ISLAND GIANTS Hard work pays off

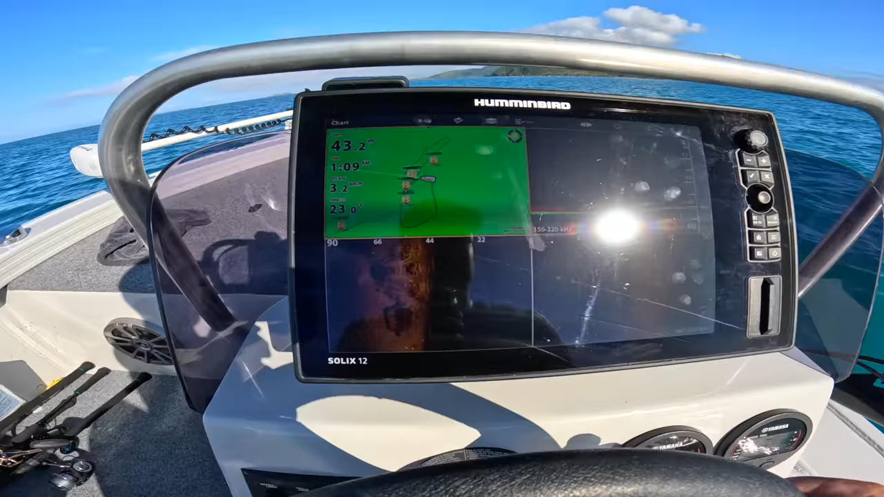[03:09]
So you can see I've just kind of done my first pass through and I've hit my waypoints there. You can see how fresh they are. It's like number 4, 5, 6.
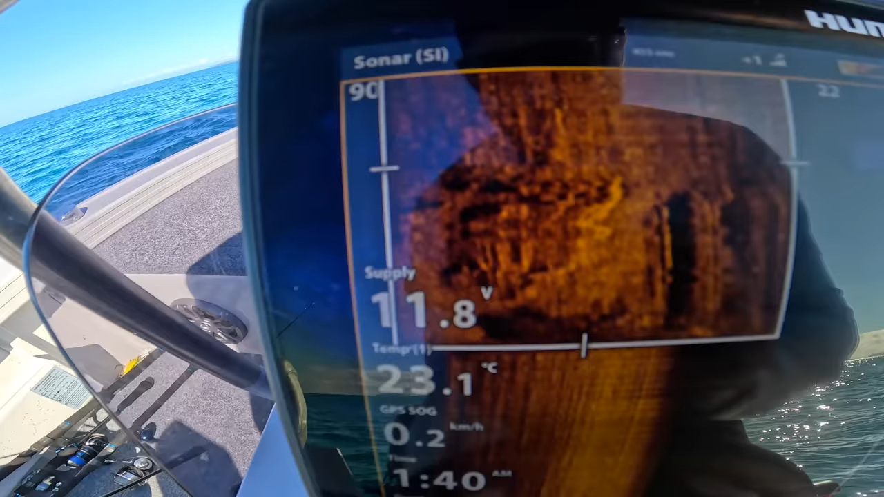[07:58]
On screen: water 23.1°C, speed 0.2 km/h
If you look carefully, right in the center there, you'll see the actual shadows of those finger marks.
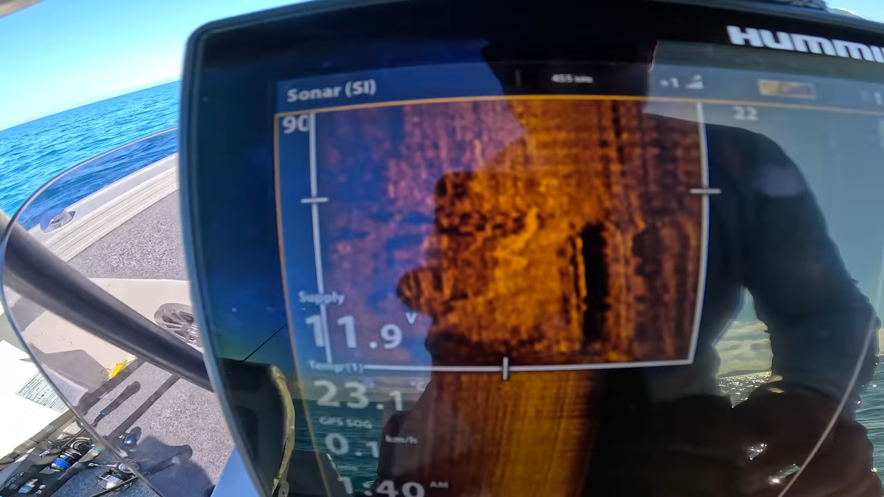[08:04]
I might even be able to zoom in again. That's them there.